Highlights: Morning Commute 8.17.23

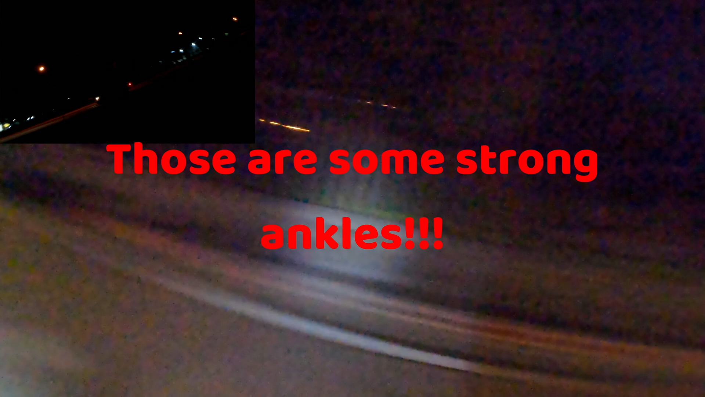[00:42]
Sorry I got in your way. I don't think you could have made it there that fast with me here.